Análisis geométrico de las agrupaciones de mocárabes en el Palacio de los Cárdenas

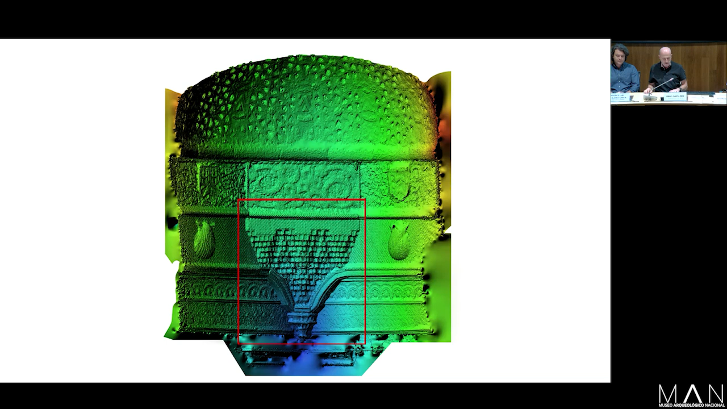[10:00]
O bien se trataba de otra pechina, de otra habitación que no está en la literatura, que podría ser posiblemente esta de la que habla Isabel la Católica. Resumiendo ahora, muy rápido, hemos hecho unas, para hacer el análisis, una reconstitución virtual muy rigurosa, mediante fotogrametría, lube de puntos,
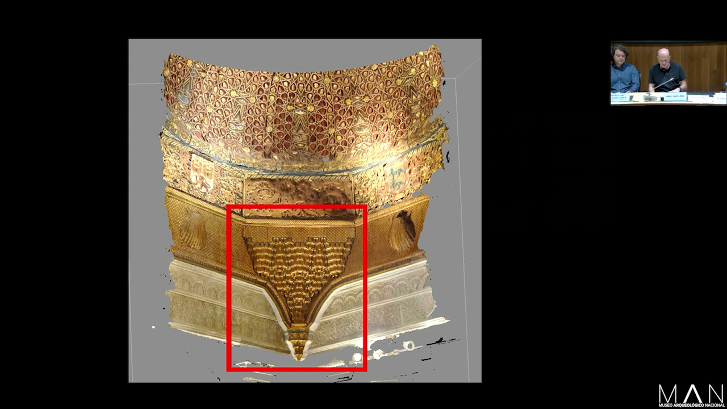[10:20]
malla tridimensional de alta densidad, 16 millones de polígonos del conjunto en Bucarabes. Una vez generada la malla, se aplica la textura, la superficie de modelos, el procedimiento de procesamiento de imágenes digitales, parejamiento de características, triangulación, texturización, para después generar el modelo 3D. Y tras el refrenimiento de la malla, la exportamos al software con el que trabajamos nosotros, de geometría NURS,
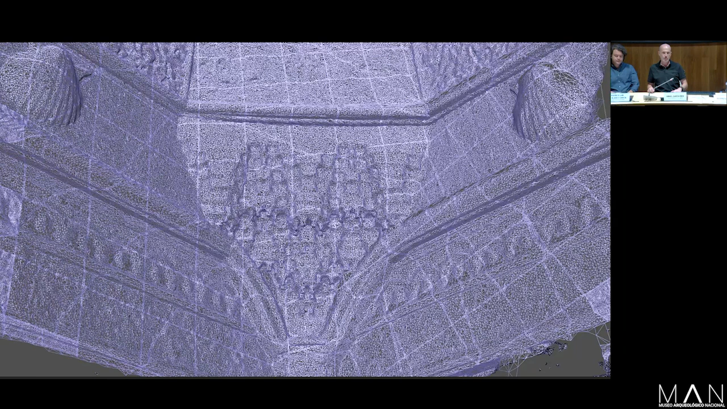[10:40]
para hacer la reconstrucción del modelo en 3D, tridimensional, con toda la exactitud que nosotros necesitamos para nuestro análisis.